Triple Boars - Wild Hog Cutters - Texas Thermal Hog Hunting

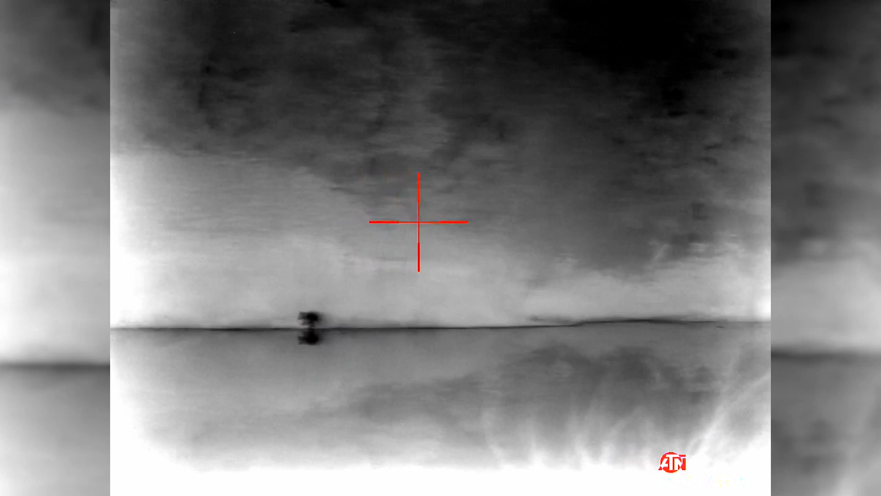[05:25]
About 45 minutes after this raccoon showed up, we have a boar come in on the left side of this tank.
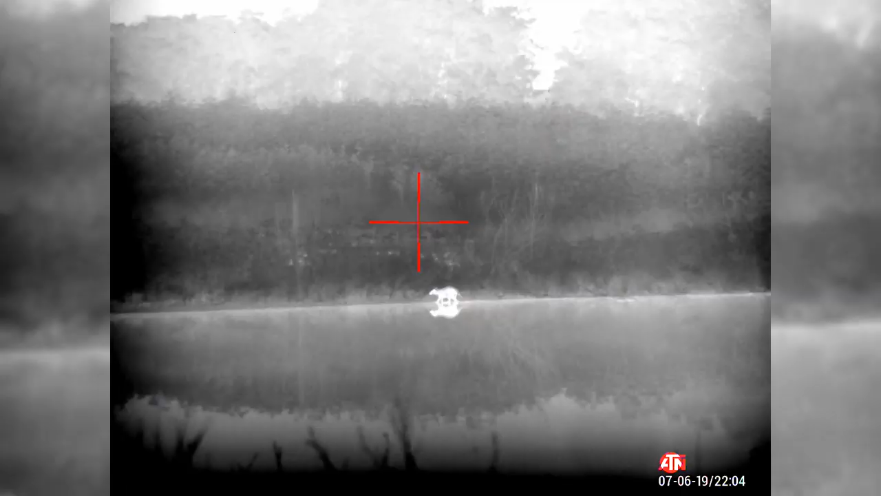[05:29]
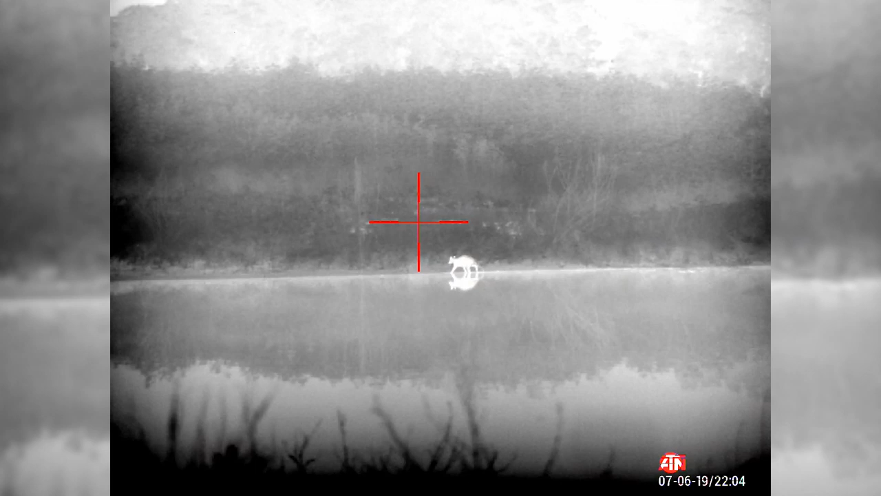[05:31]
And since the weeds are so tall, he was about to disappear pretty quick. So we took a shot.
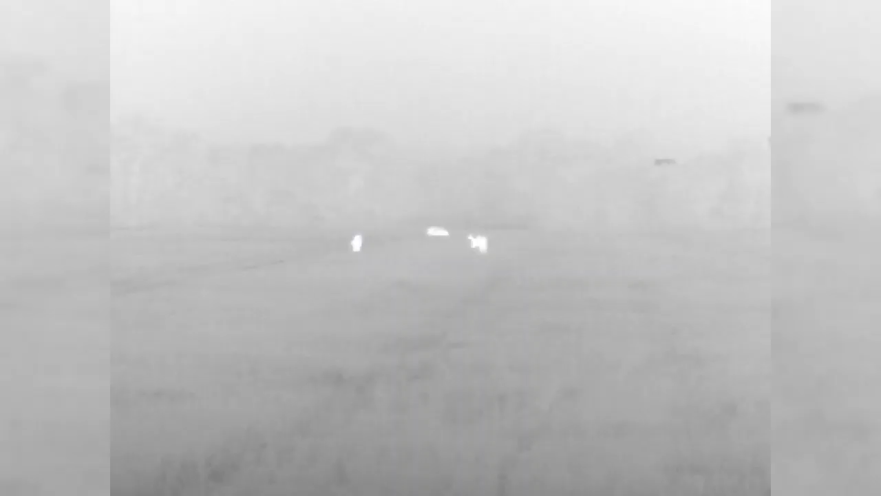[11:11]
we discovered two bugs here and the bore further in the back.
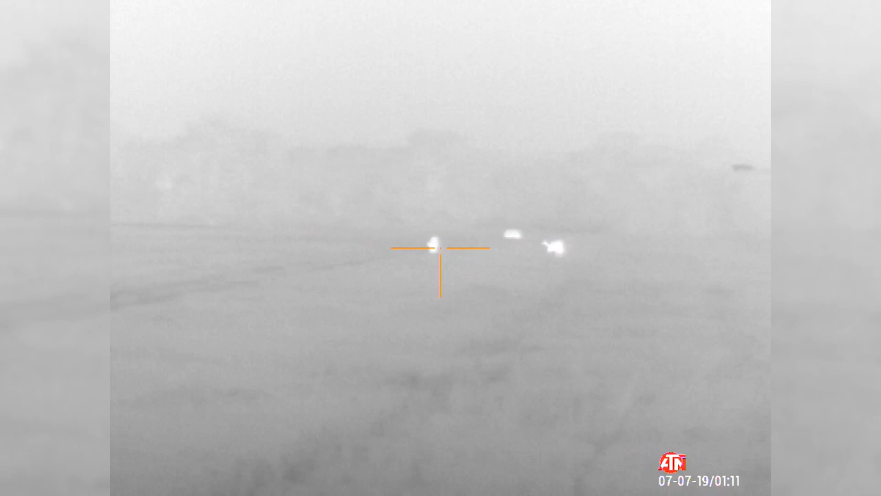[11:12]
So we are following two tracks made
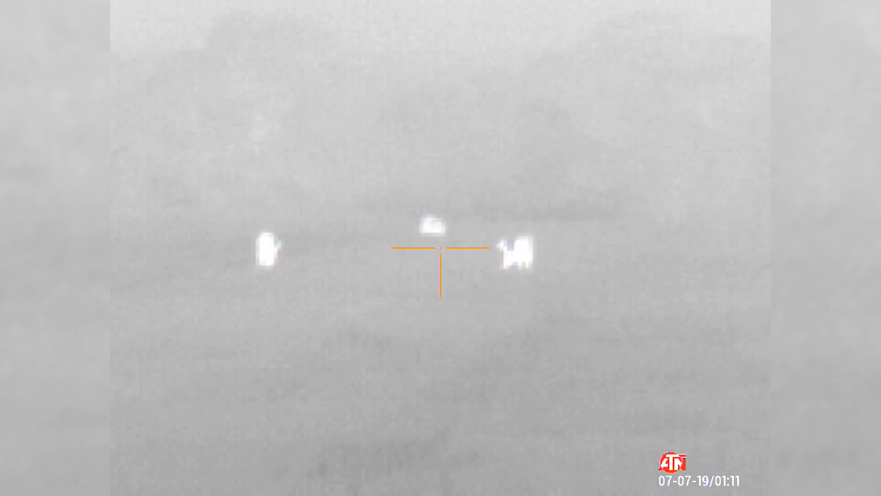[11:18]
by heavy farm equipment which pushed down some of that wheat.
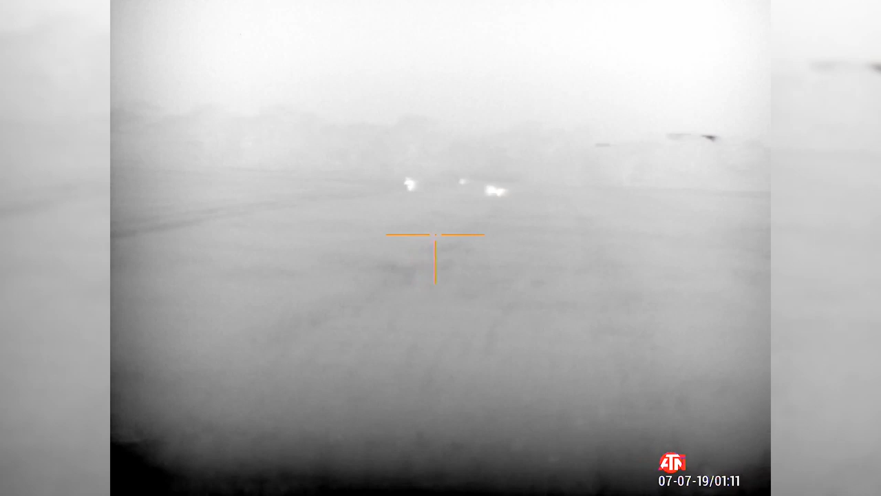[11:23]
So that gave us an opportunity to get closer now without making too much noise.
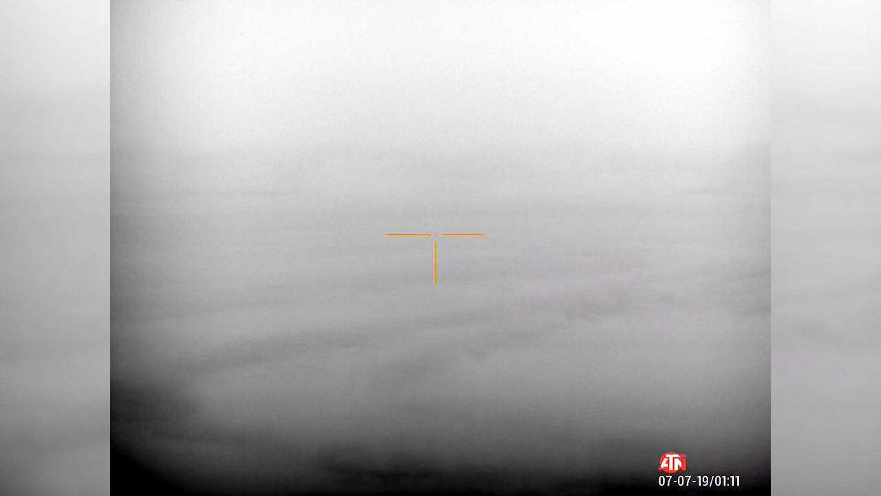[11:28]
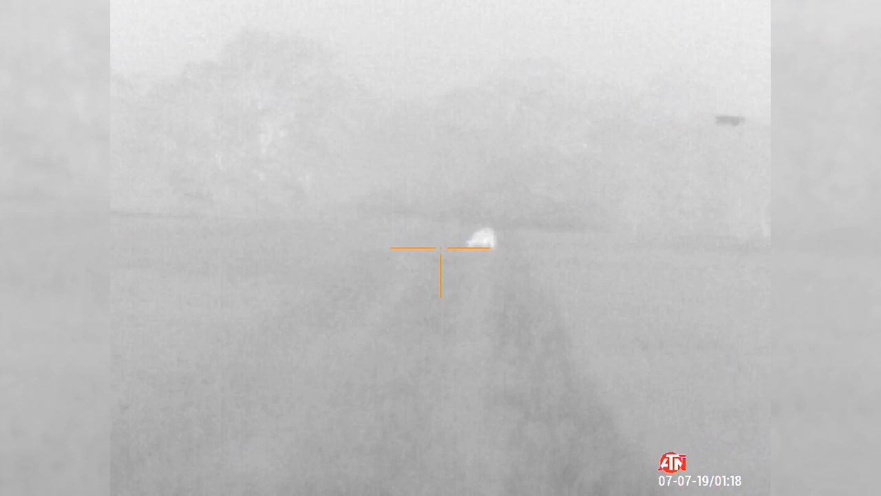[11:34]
As we are getting closer, we also realized that further to the left, maybe about 300-400 yards out, is another bore.
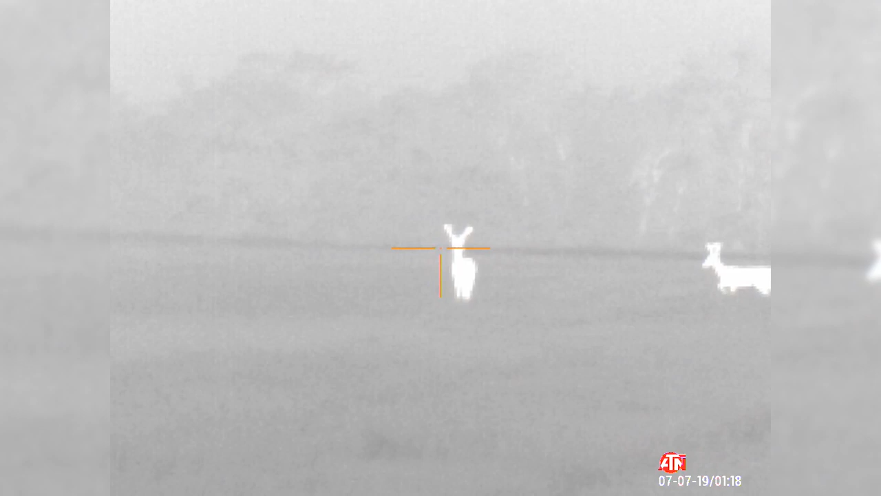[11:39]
So, at this point,
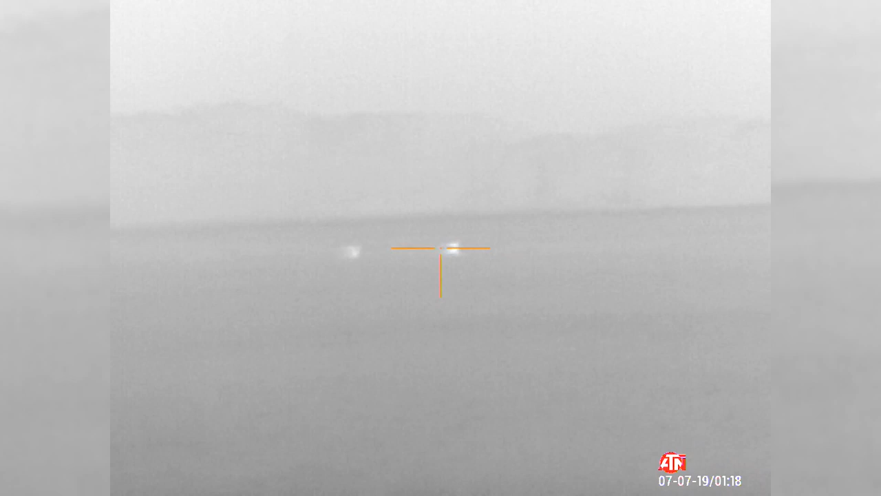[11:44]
with direction and everything, we decided to continue our approach to the bore we discovered first.
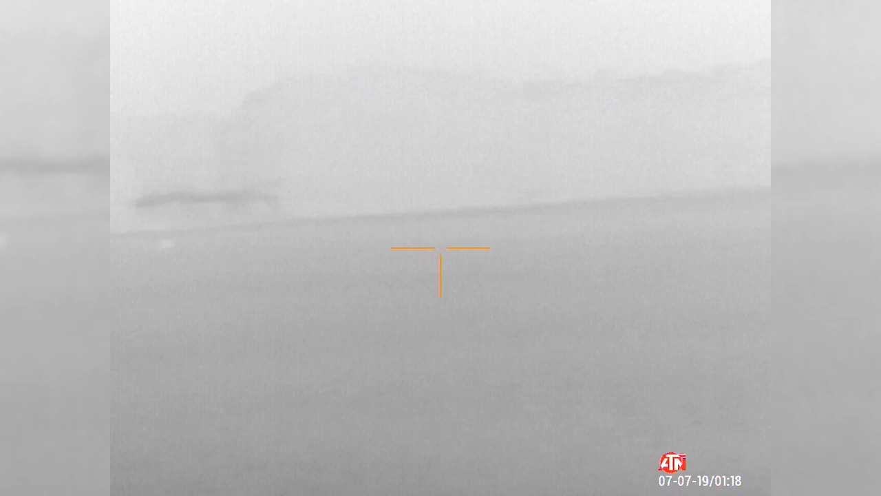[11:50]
So we try to get closer, maybe between 80 and 60 yards if we could.